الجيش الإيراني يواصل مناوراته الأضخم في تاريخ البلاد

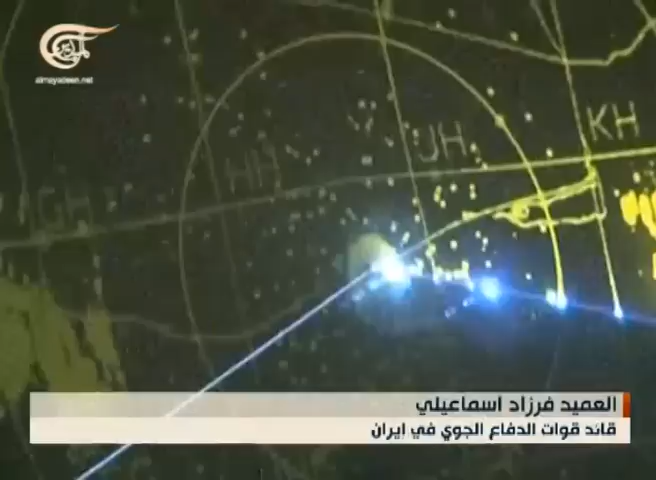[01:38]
منظومة بافر وعند الانتهاء سيلتحق بقوات الدفاع الجوي كما نختبر رادارات المنظومة